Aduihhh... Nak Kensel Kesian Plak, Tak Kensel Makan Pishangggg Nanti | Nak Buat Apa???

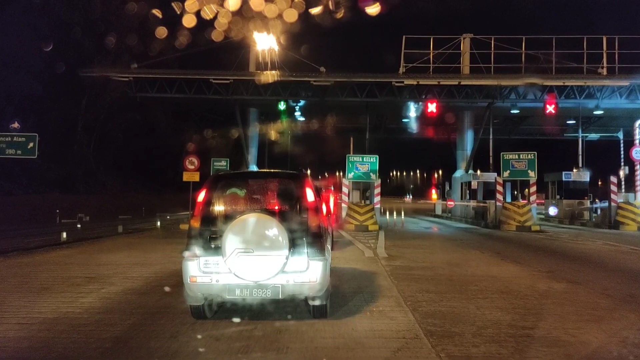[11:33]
Tercenggu dua lane je. Itu yang masalah sangkut tu.
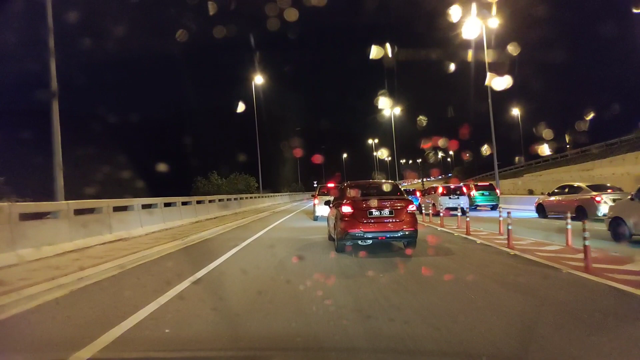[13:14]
Sebab saya drive daripada pagi pukul 10 hari, memang mata tempat memang macam gila-gila.
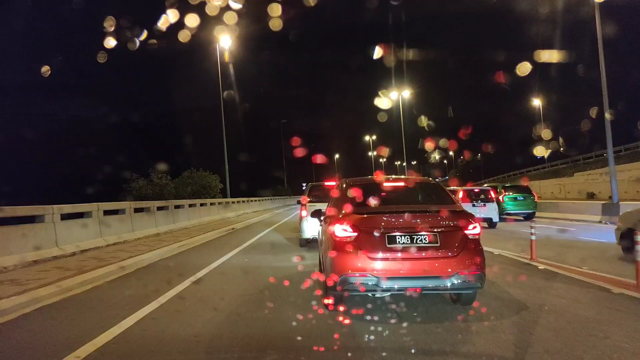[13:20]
Wah, weekend. Tapi tu lah, ketara sangat. Dia punya jam tu lain macam. Saya tengok sini pun teruk lah. Ikutkan tadi kita start daripada sebelum saya lencung ke kiri kan. Haa, tu dah jam lah. Sini sampai ke depan ni, dekat-dekat 2 kilo jam dia.